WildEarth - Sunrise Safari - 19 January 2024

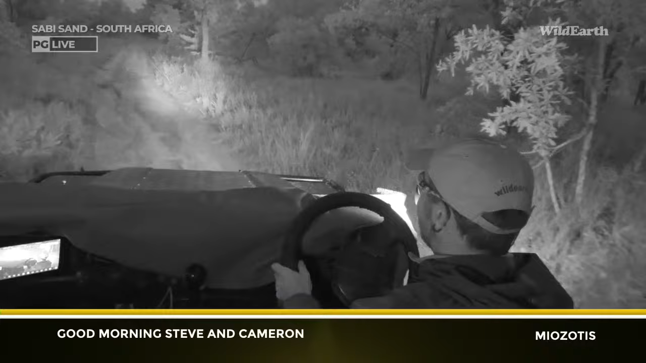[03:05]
It's been an interesting week of weather. And the cloud blocks out the sun, makes it very dark. Notice we are in the infrared for now.